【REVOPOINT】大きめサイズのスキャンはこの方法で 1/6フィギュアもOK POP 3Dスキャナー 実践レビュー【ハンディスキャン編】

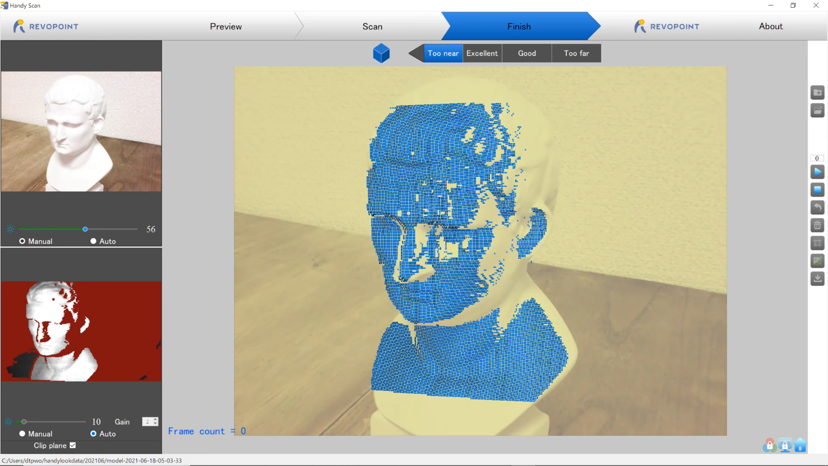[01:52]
この石膏像自体結構小さいのでもうね、あの、片手でスキャンで、片手で石膏像を持ってで、こういった感じでね浮かしてスキャンしていくこともできます
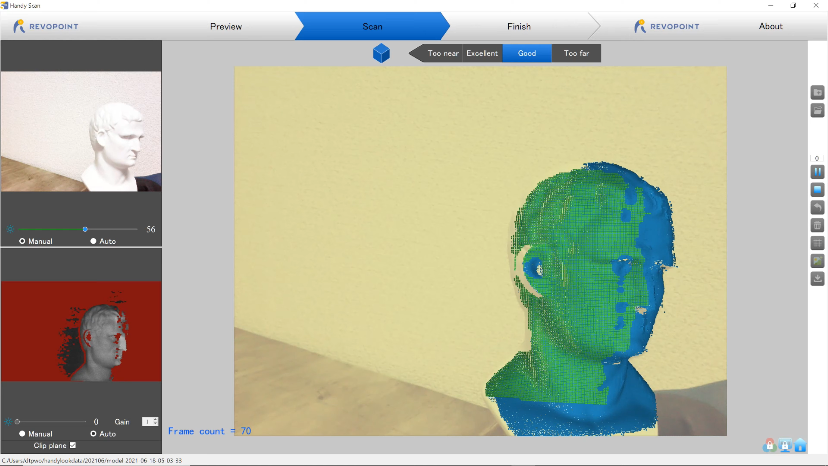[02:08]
でね、これやっぱりこの距離感これが難しいちょっと気抜いたら、
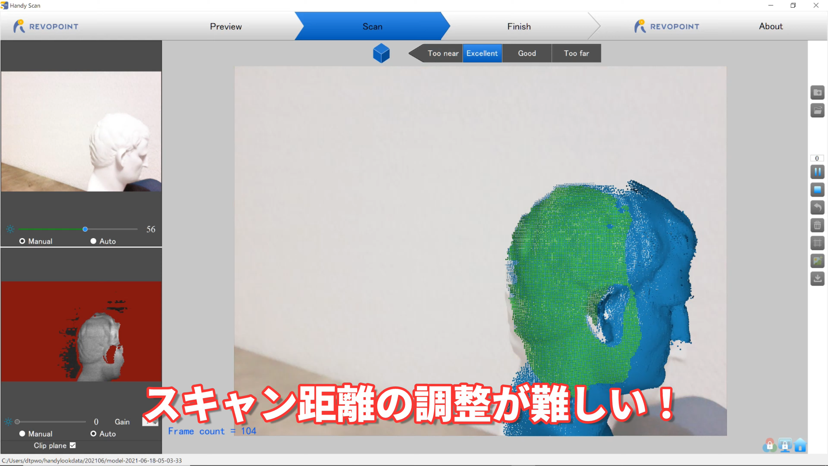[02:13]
まあ今みたいに近いとかで、こうやってエクセレントになってたら一番いいんですけどもまあちょっとね、
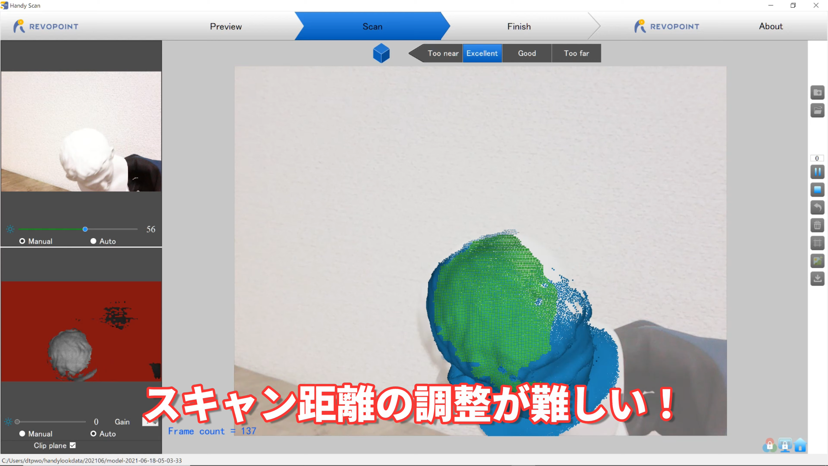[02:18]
あの、やっぱり手で持ってるんでちょっとこう近づいたり遠くな
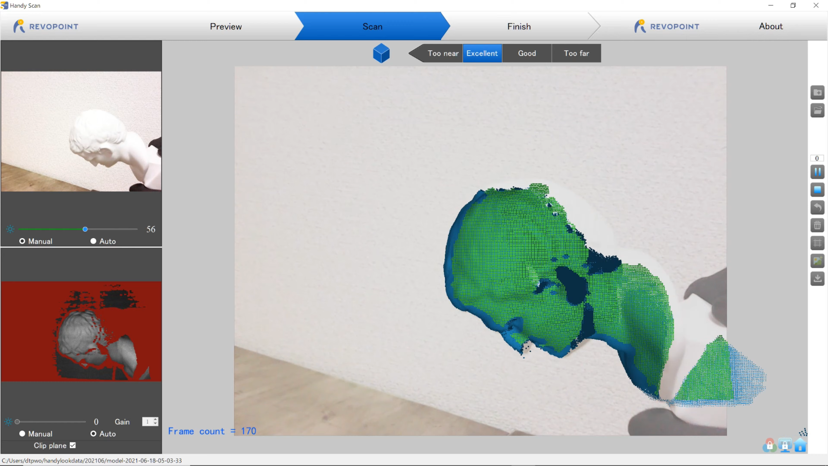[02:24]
ったりっていうのがありますねできるだけエクセレントの距離感を保ったままっていうのがまあなかなか慣れるまで難しい
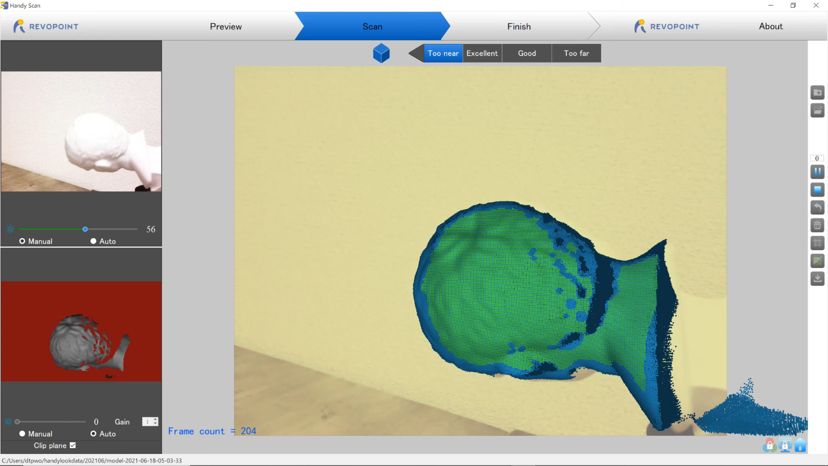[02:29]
と、まあね、
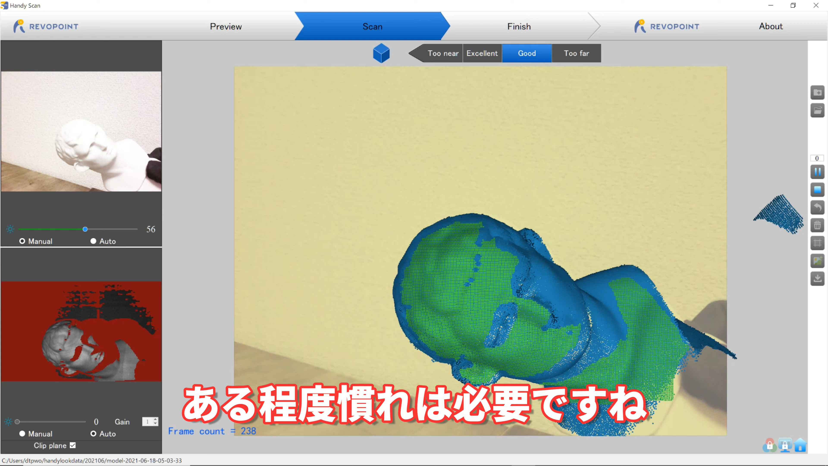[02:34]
ちょっと苦戦しつつもこのように周りをぐるっとねスキャンすることができました
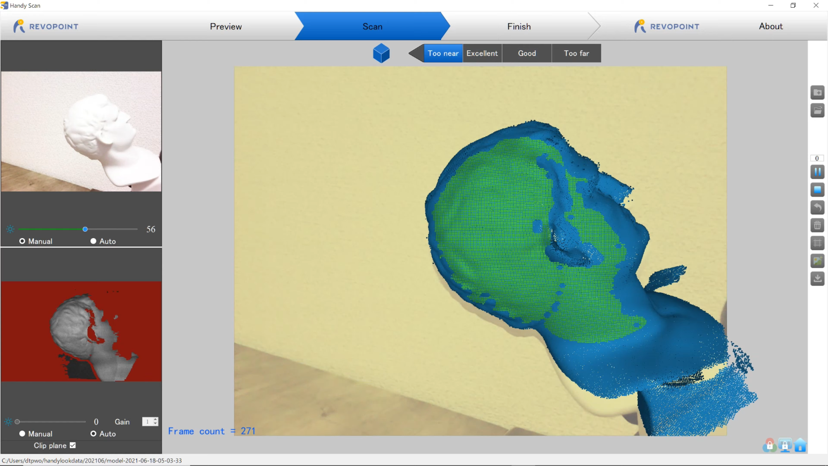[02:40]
台座の部分はね、ちょうど今手で持ってますんでここはもうちょっと今回は割愛しますでは、この状態で3Dモデル表示させてみましょう
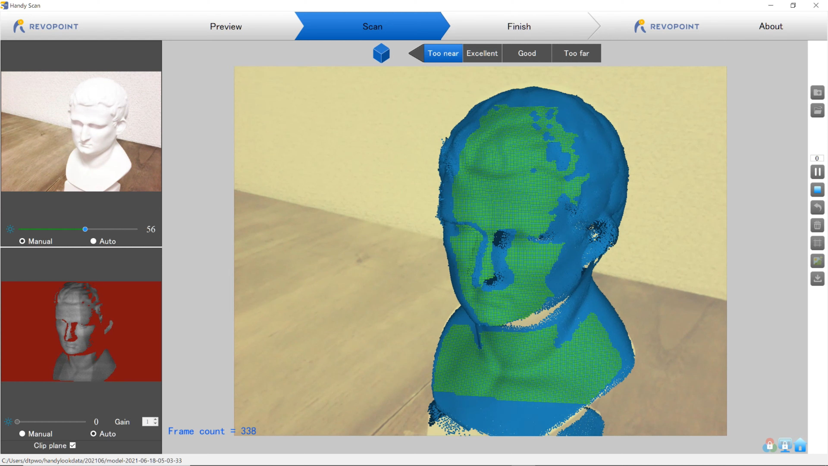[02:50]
はい、こんな感じに出ましたそしてメッシュ化して最終的な姿がこちら
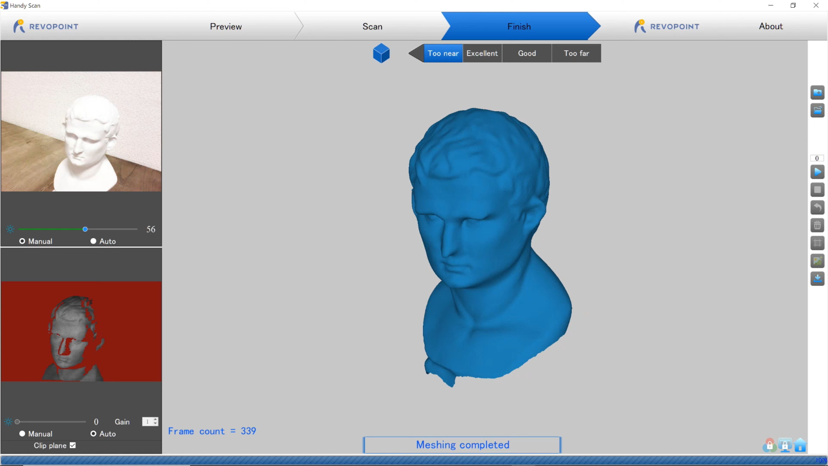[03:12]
スキャンを行うっていうのがこのハンディスタイルの主な進め方になりますではね、これだけでは面白くないのでハンディスキャンのメリットこれよりもっと大きめの対象物でもスキャン可能ですよっていうのを実際にね、やっていきたいと思います
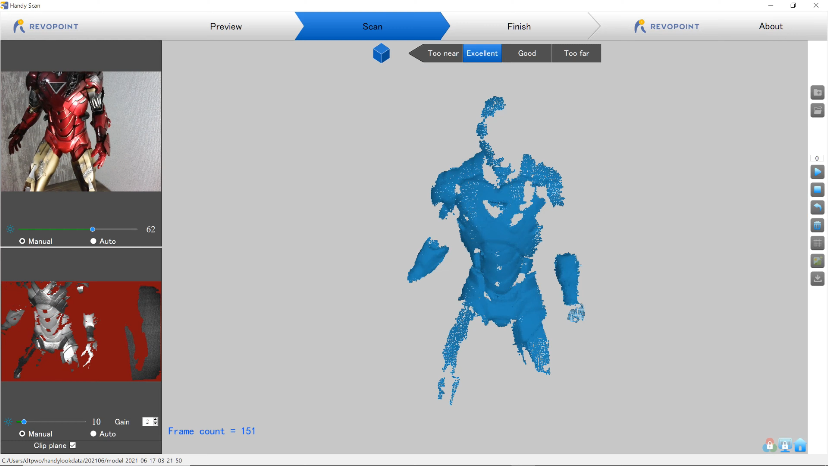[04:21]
失敗しちゃう前の途中経過でこんな感じまあ、表面ね、あの多少ちょっとあのーアイアンマン感は出てるかなとは思いますちょっとね、
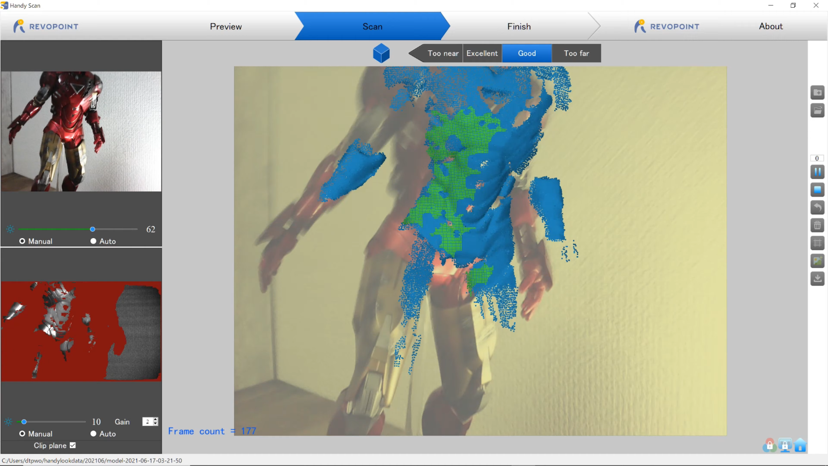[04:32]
このままだとラチが開かなさそうなのでターンテーブルも使って再チャレンジしてみますはい、
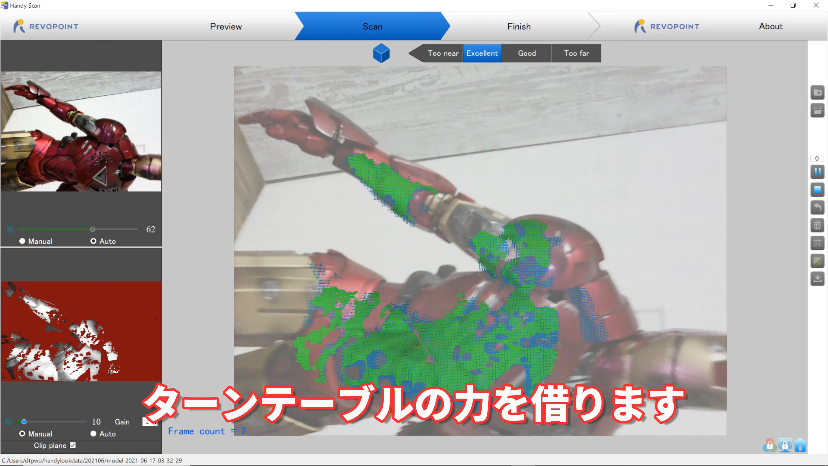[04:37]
画面がね、ちょっと横になっちゃってるんですけどもまあ、このままスキャンスタートです
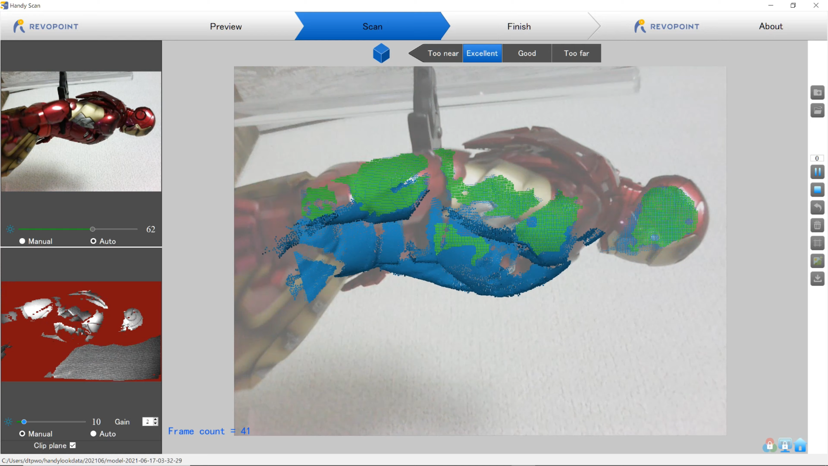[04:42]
ちょうど今、えー、ターンテーブルで回転してるとこなんですけどもそれプラスアルファ、
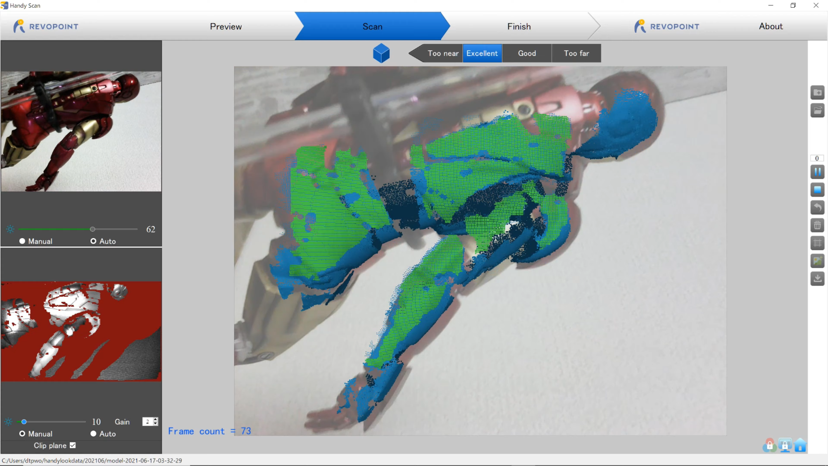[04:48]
まあ自分の手で位置調整っていう形になりますまあね、
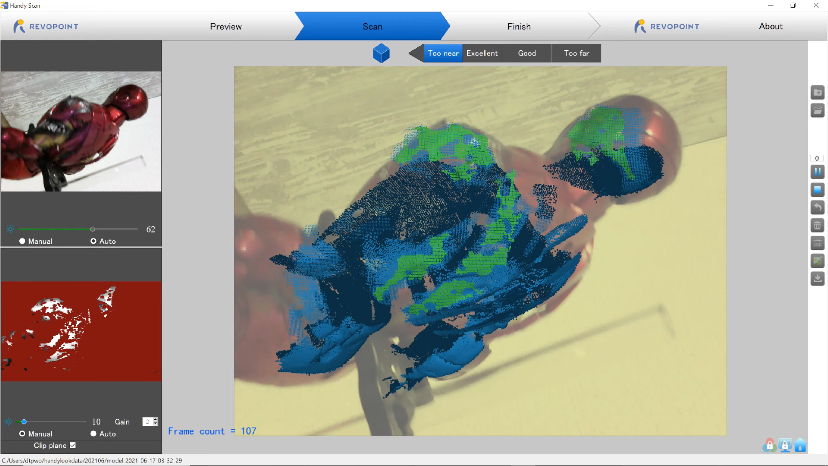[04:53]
背中であったりとか、まあ肩で、えー、正面なんとかね、
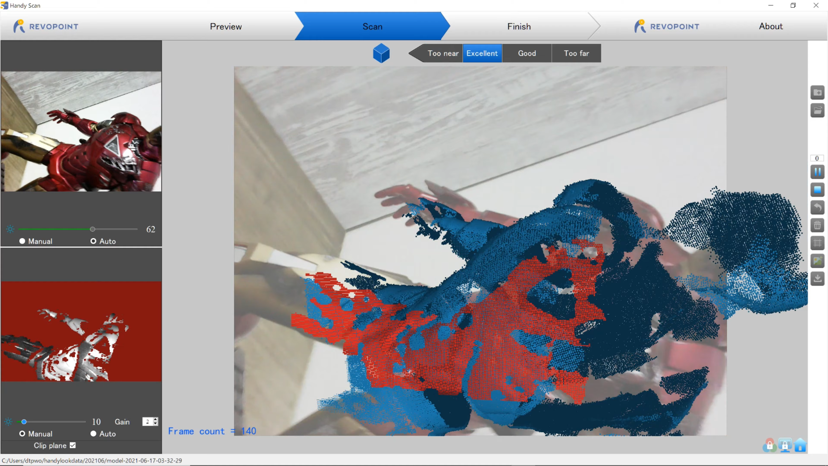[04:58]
なんとかギリギリぐるっとかろうじて一周回れたかなーという感じ
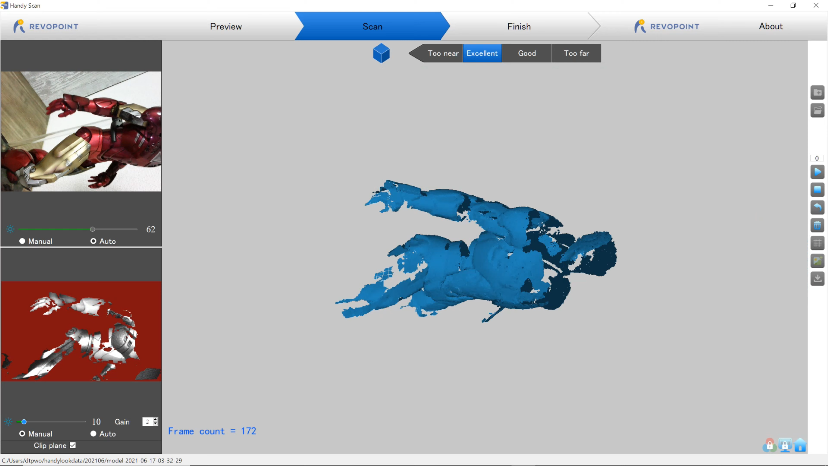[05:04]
はい、えー、ちょっとね、アラはあるんですけどもまあ、
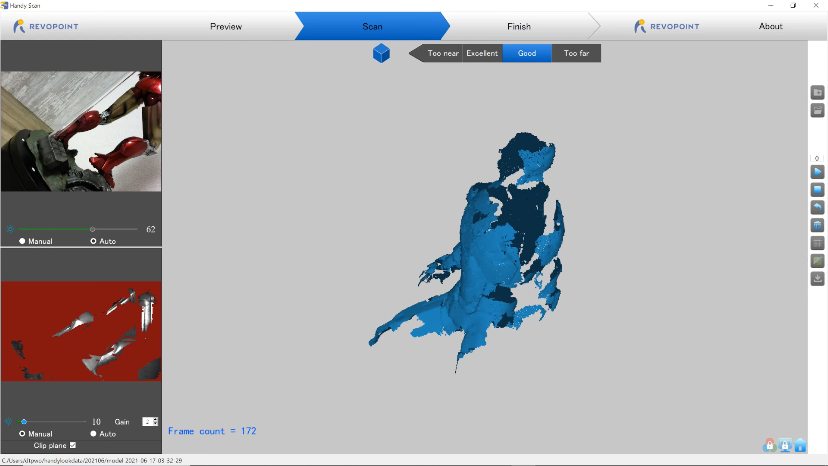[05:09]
なんとなく形は取れました特に金色の部分のスキャニングの
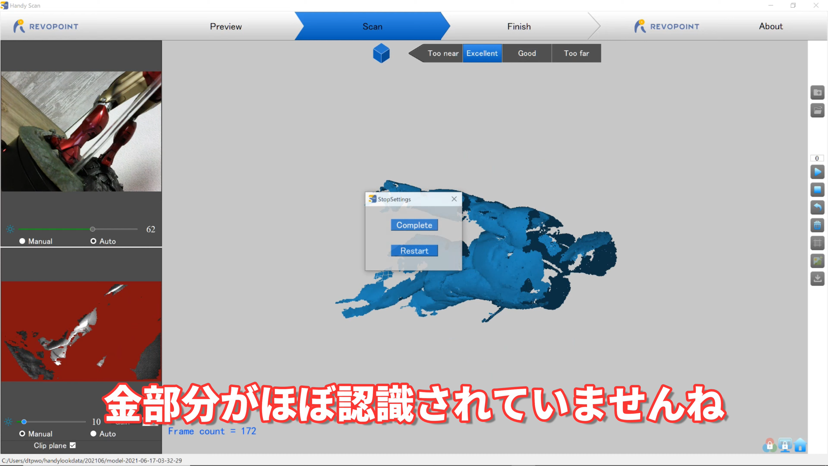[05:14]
精度がちょっとよろしくないんですけどもこれはもう前回ね、あの、
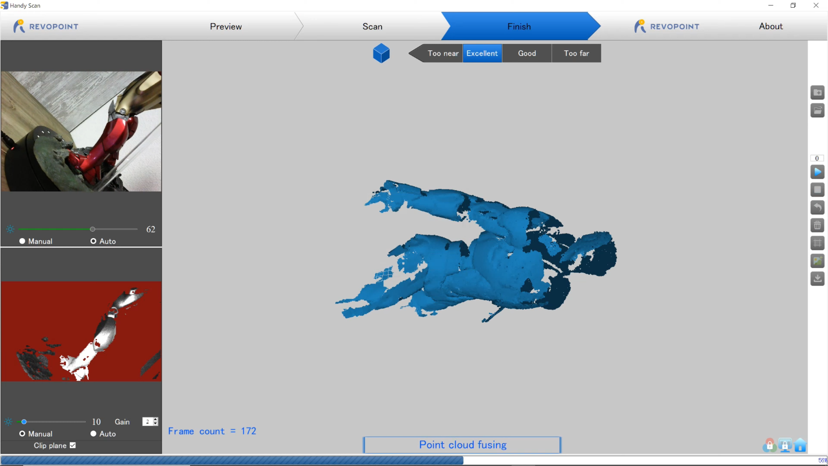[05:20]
紹介した粉末スプレーを振ってやることである程度は改善するんじゃないかなと思います
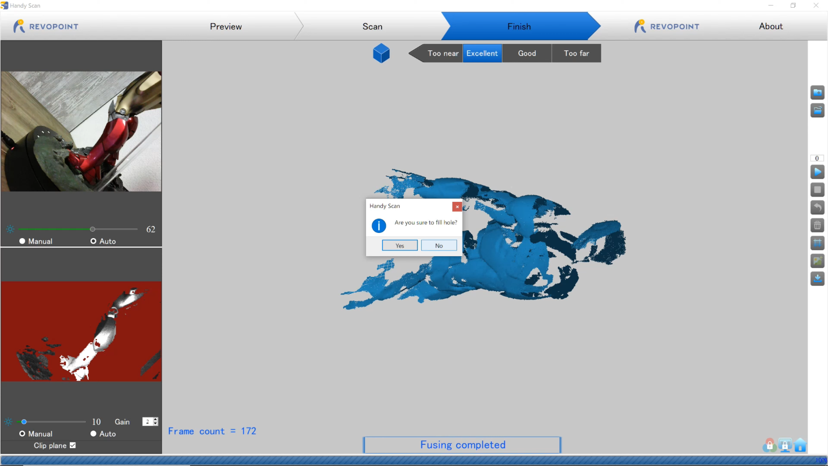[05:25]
では、えー、ここから気になるメッシュボディに変換してみましょうさあ、
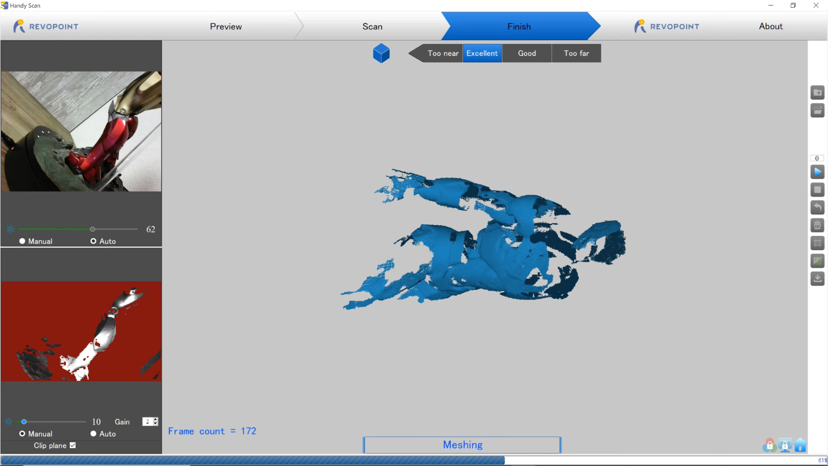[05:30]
どうなるんでしょうかね、これはい、えー、出ました
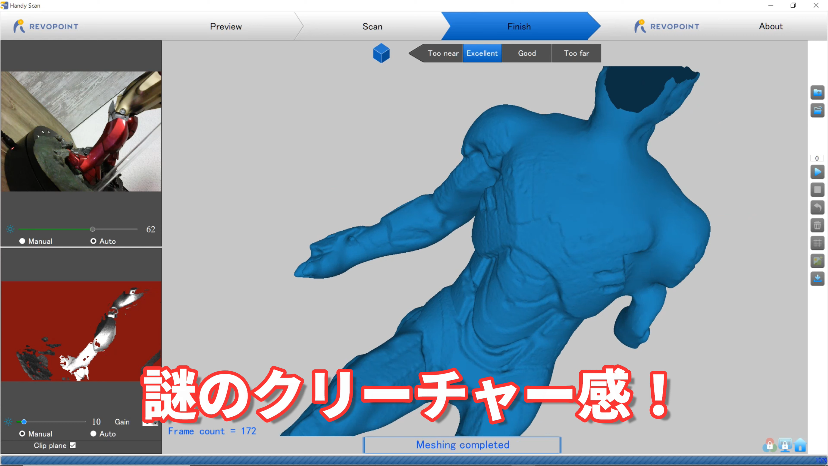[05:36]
なんか、なんかすごいあの、有機的な有機的なアイアンマン感がすごいあー、でも背中の方とかはちょっとメカっぽさは出てますねーだいぶちょっとね、あの、つるんとはしてるんですけどもまあ、腕のところ、腕から、えーと、まあ、服ですねお腹の部分、ここら辺は結構いい感じに出てますねーまあ、
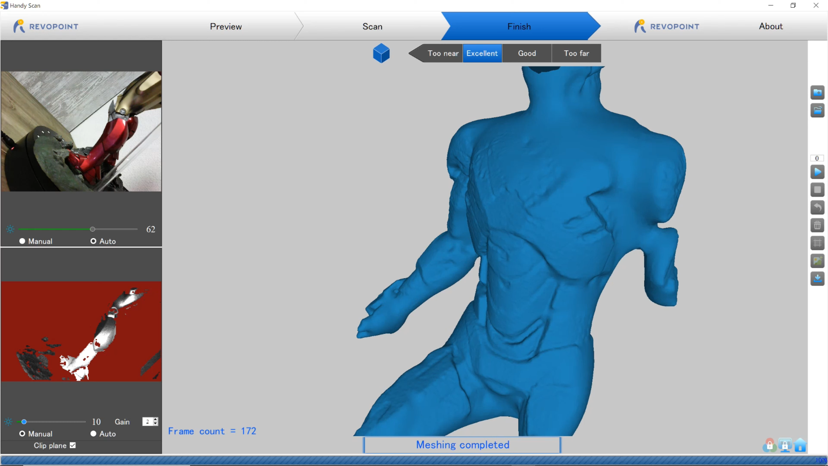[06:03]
頭の部分はなんかもう全身体質みたいになってるやん、これね